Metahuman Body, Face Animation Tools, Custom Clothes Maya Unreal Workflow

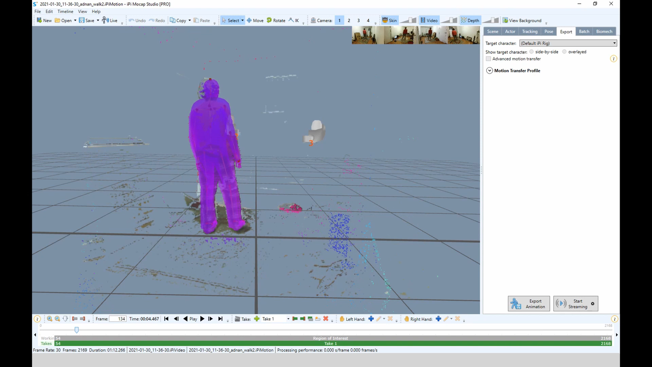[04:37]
But essentially I export the skeleton of the character as an FBX.
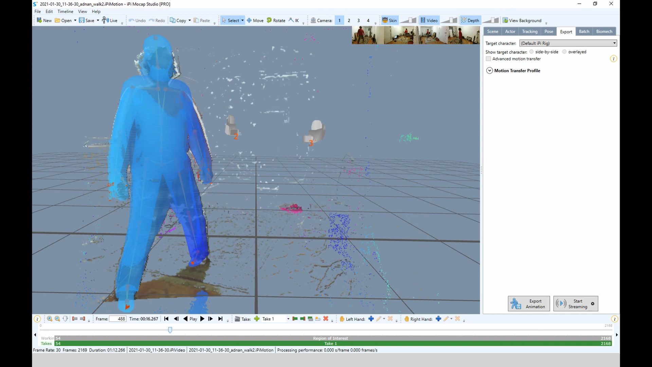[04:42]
I bring that into IPySoft. And in IPySoft I'm able to retarget my motion capture to that skeleton. And it's mapped like which joints correspond to which joints.
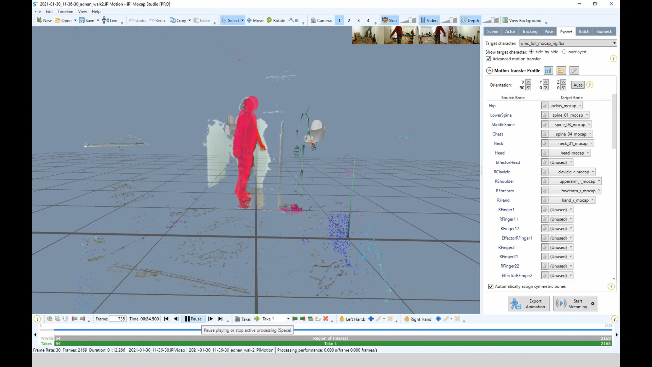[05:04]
And so now you can see there's a green skeleton. Which is the one I exported from Maya. And it has a motion capture on it. So I can check it against the motion capture that we're looking at.
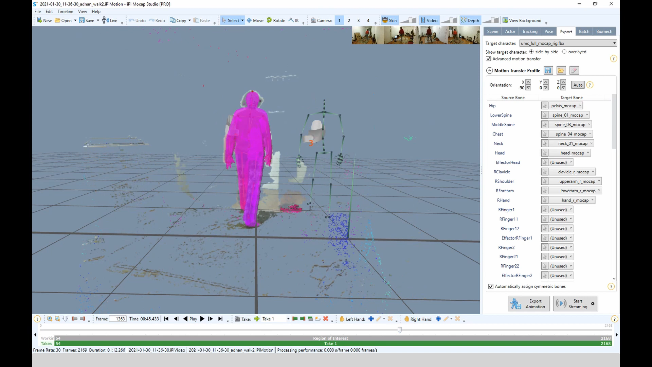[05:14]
And then I export that FBX back to Maya.